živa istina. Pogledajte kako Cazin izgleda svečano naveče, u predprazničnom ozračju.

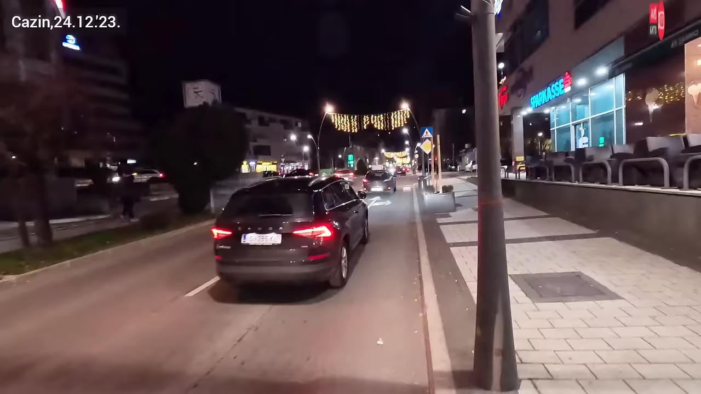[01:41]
baš na tom kružnom toku, u stvari kod tog kružnog toka ispred uprave. Živo je.